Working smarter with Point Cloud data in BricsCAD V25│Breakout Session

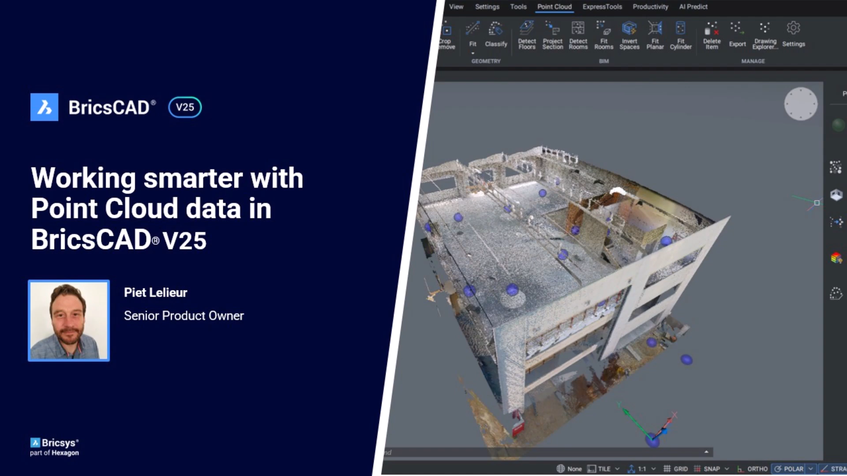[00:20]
During this session, we'll explore some of the exciting new features and enhancements that have been introduced for point clouds in BritsCAD v25.
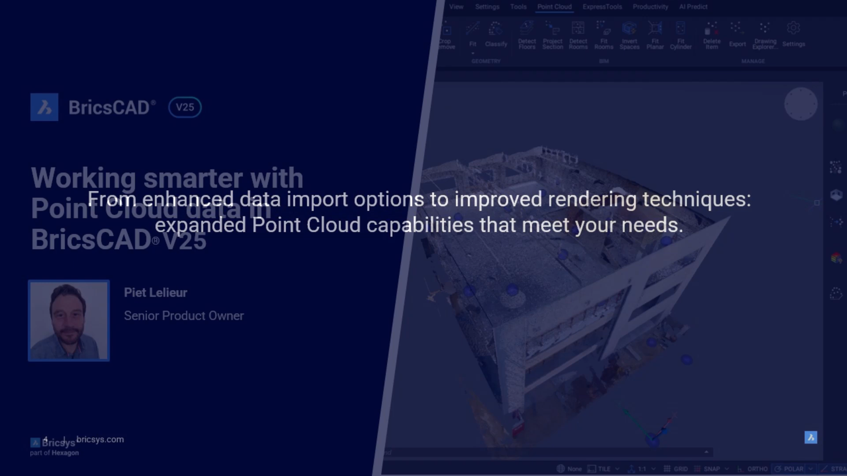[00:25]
From enhanced data import options to improved rendering techniques,
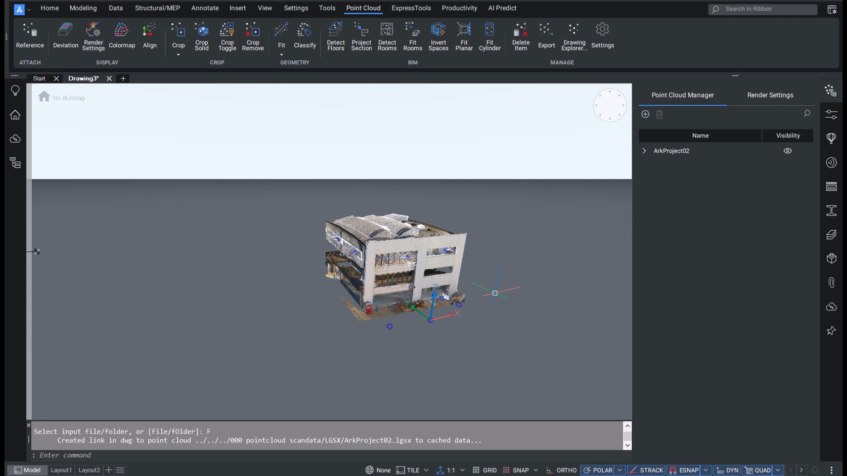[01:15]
you can instantly view the points on screen without waiting for the pre-processing to complete. That means you get to your end point cloud visualization quicker.
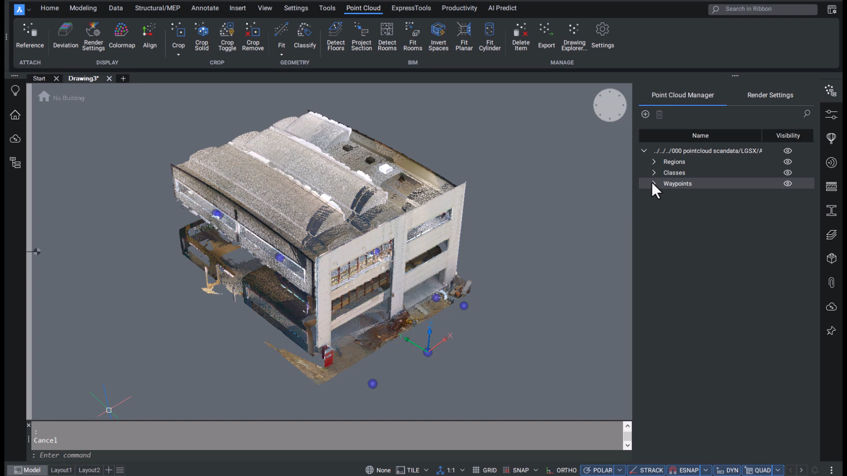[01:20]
Additionally, we now support importing panoramic images from non-structured scans when available.
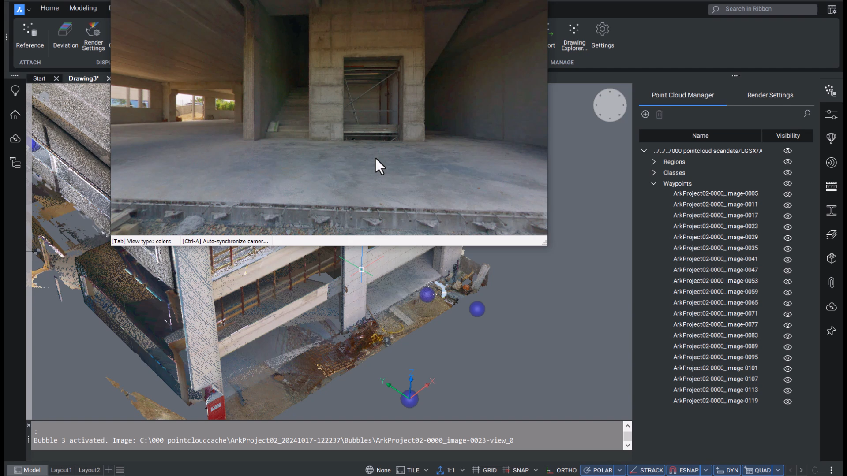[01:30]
These are presented as blue bubbles,
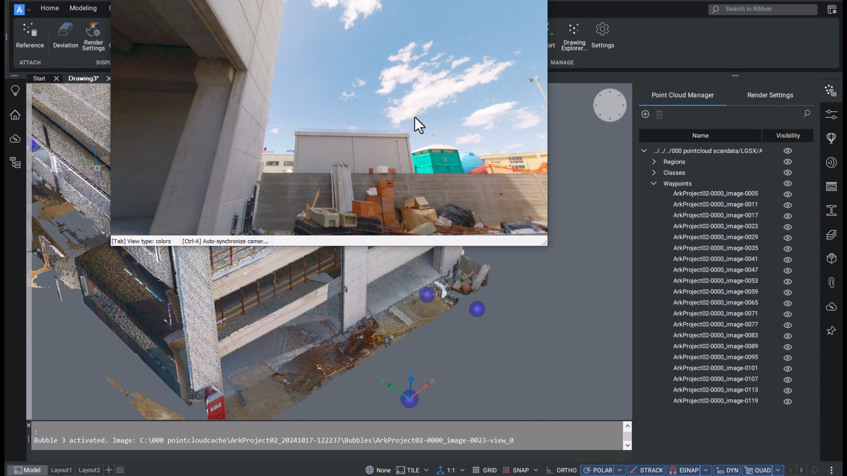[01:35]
which are similar to the green bubbles used for structured scans.
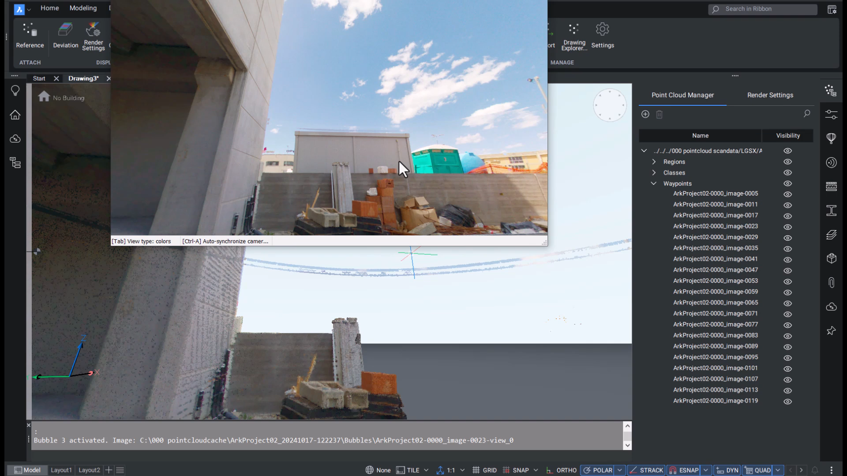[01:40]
And this provides an extra layer of visualization, adding depth to how you can explore your datasets.
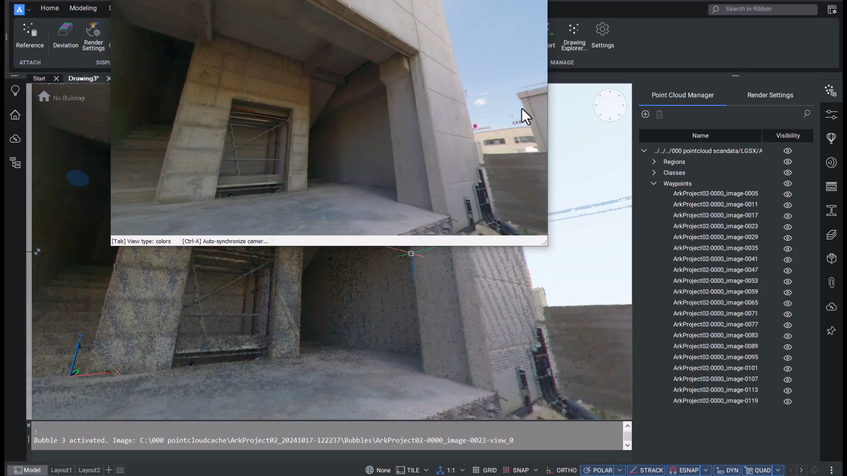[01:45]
We've received many requests to enhance the visual quality of point clouds,
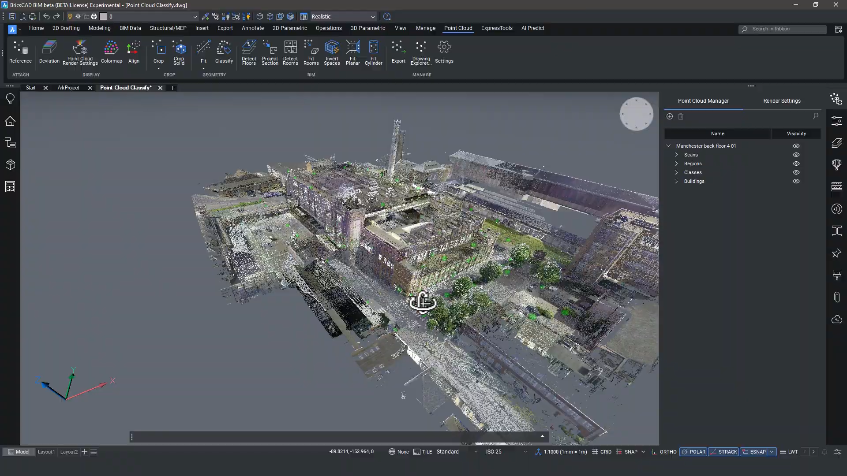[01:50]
and in response, we've added several new rendering techniques, which are seamlessly integrated into a new render settings panel.
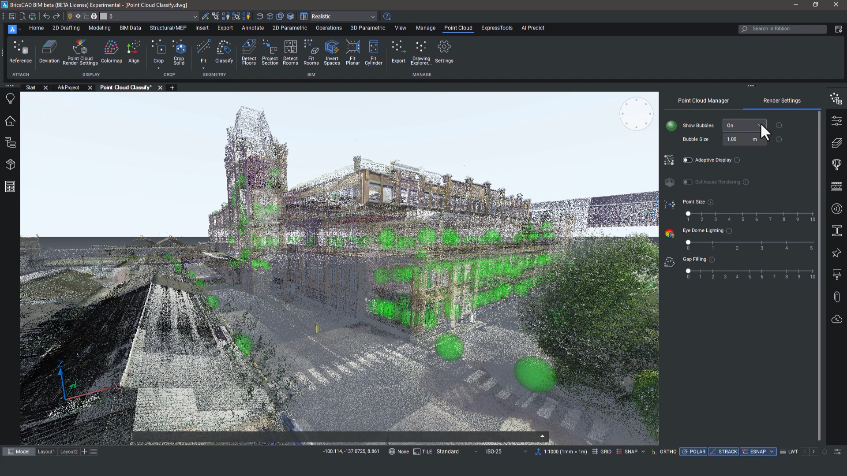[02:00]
Alongside existing options that you already know, you'll find that now you can toggle bubbles on and off.
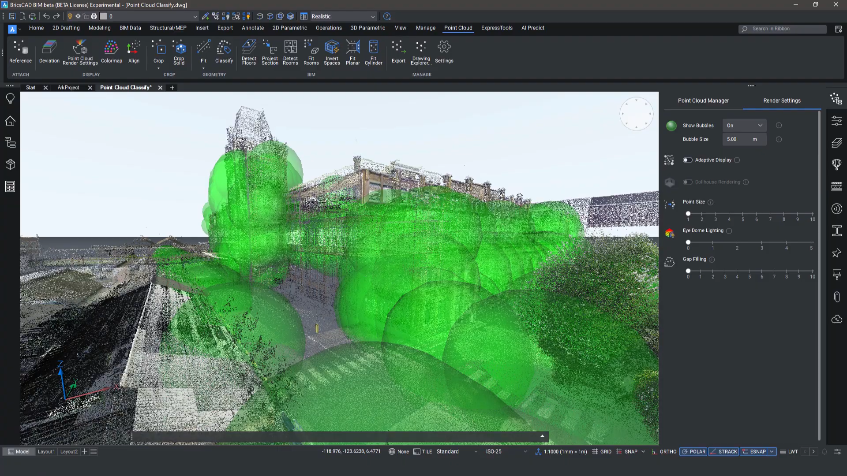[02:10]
You can also adjust the bubble size. There's a slider for adaptive point size display,
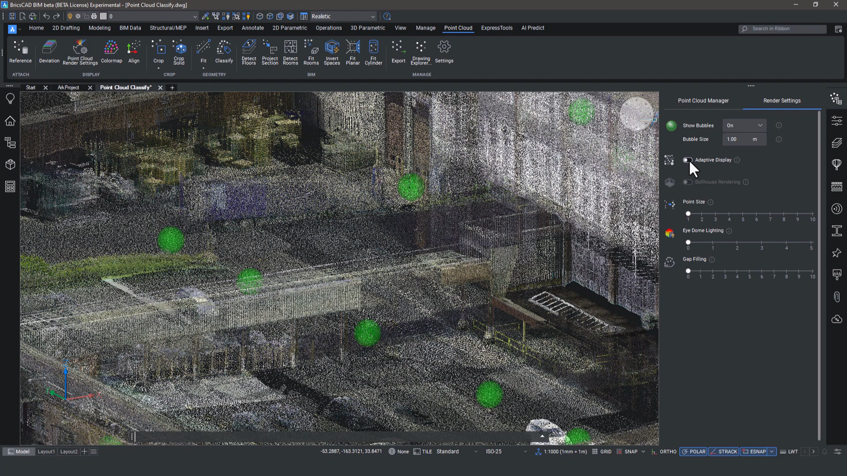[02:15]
and you can set custom point sizes.
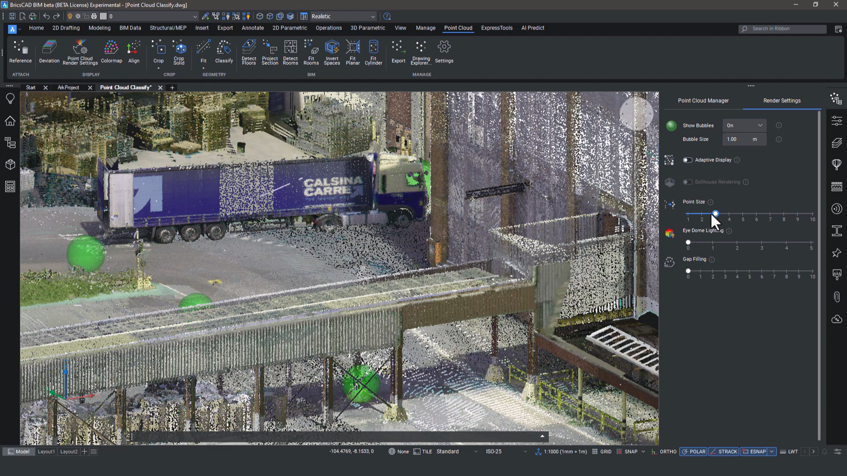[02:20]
New features that we've introduced in V25 include dollhouse rendering, which offers you improved insight into the interior of a point cloud.
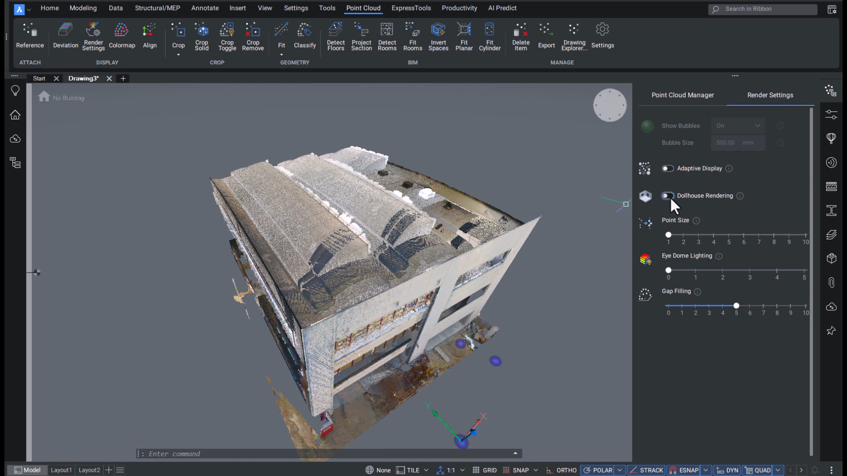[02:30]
There's also eye dome lighting. This adds a shadow effect, which works especially well with point clouds that lack color data, or in combination with color maps. Another rendering technique we've added is gap filling,
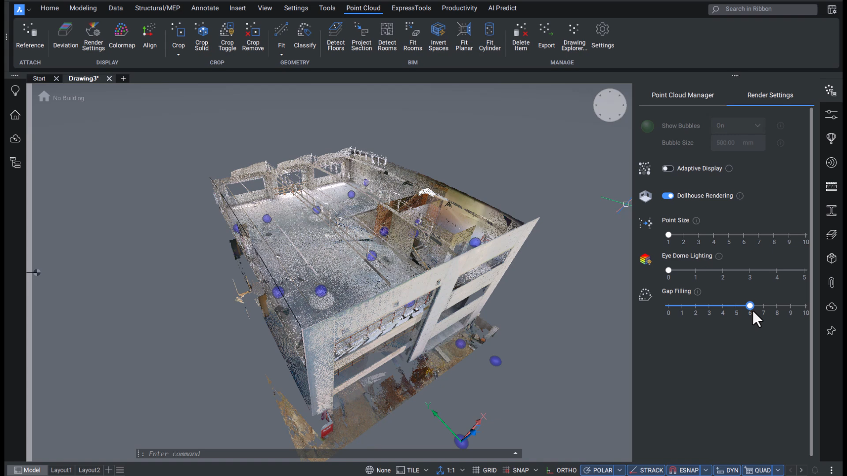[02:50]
which fills low density areas of a point cloud with neighboring points, which improves the visual continuity of the point cloud without altering the original data.
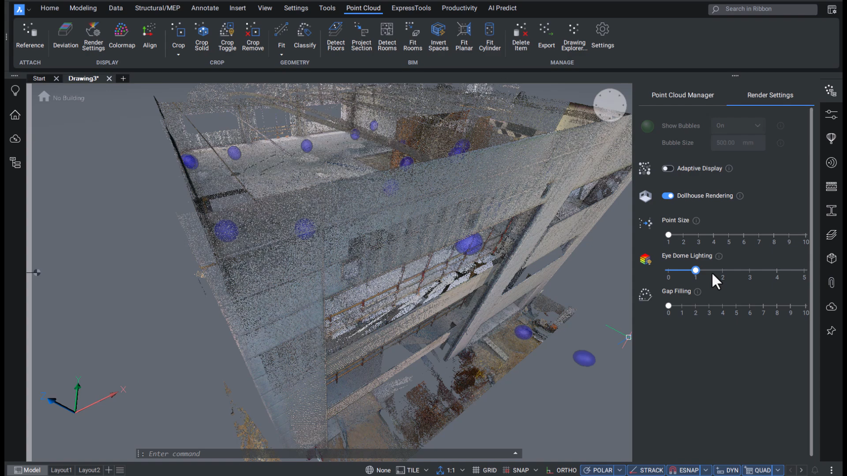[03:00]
We've also enhanced our automatic point cloud classifier and introduced a robust manual classification tool.
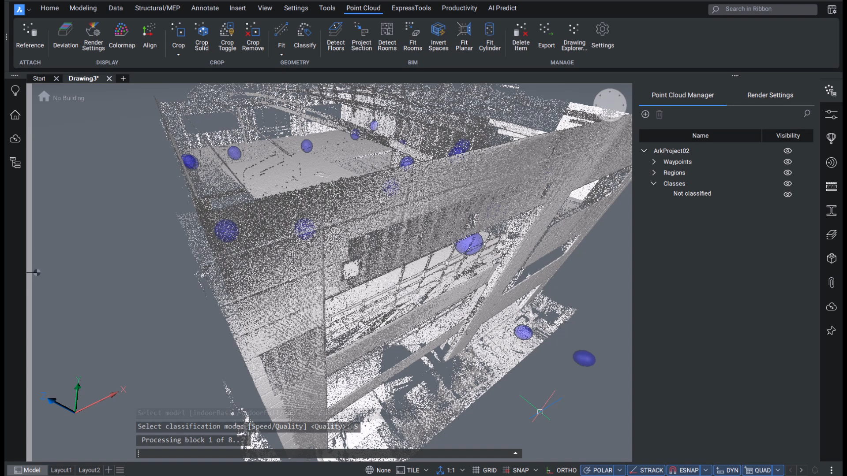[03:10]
This one allows you to either fine tune the automatic classification or manually classify from scratch.
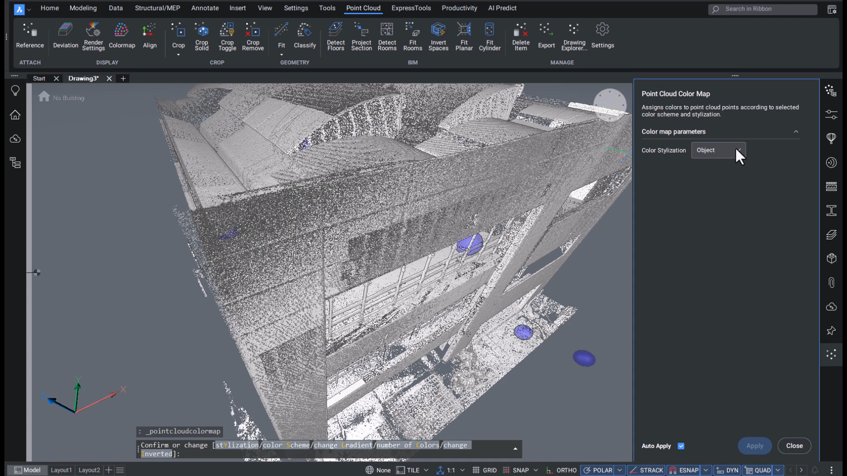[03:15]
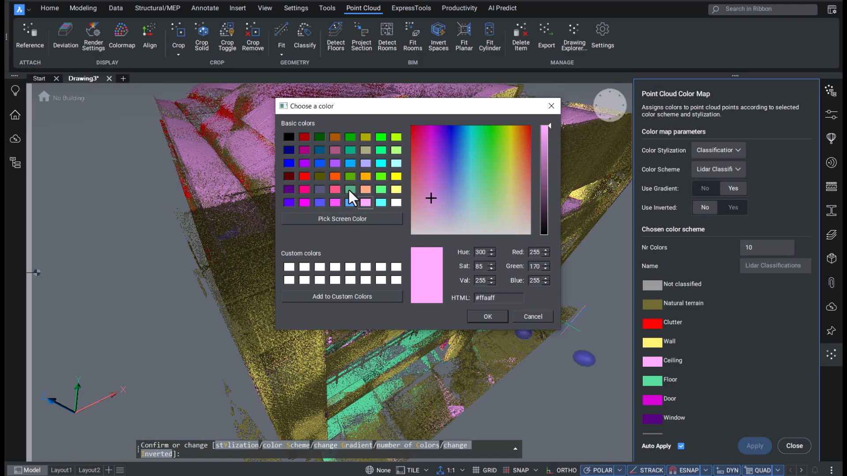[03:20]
And what's more, classifications can now be visualized using color maps, providing you more insight into your point cloud data.
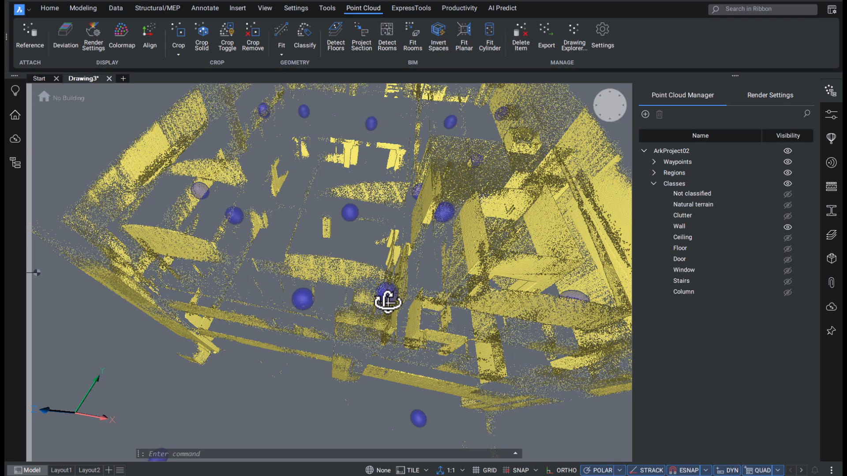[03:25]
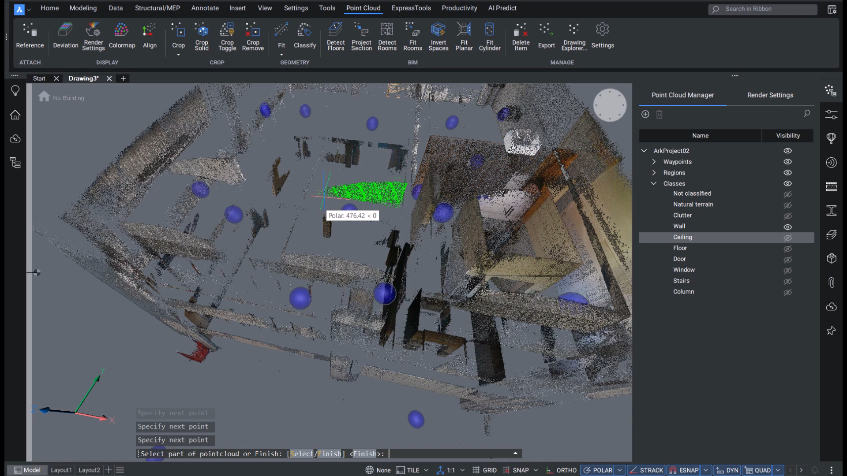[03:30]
If you're using BricsCAD BIM, our scan to BIM process has been significantly streamlined. Room detection has been improved, and we've made it simpler to convert rooms into walls, slabs, and ceilings.
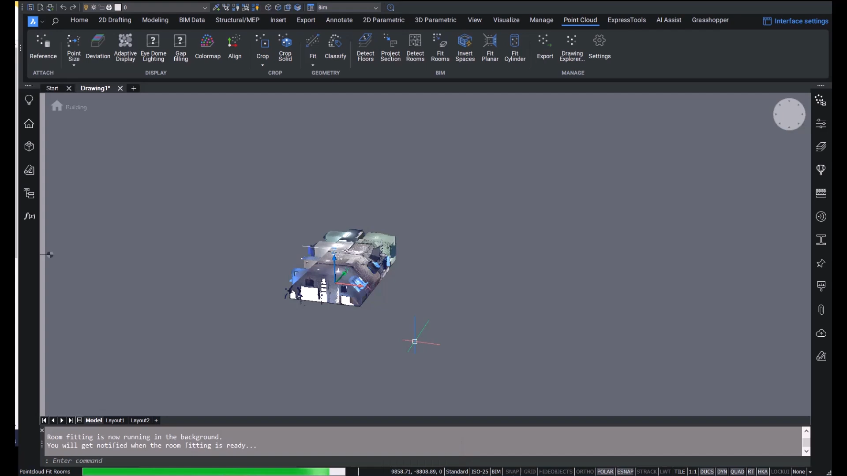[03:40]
This makes it easier and faster than ever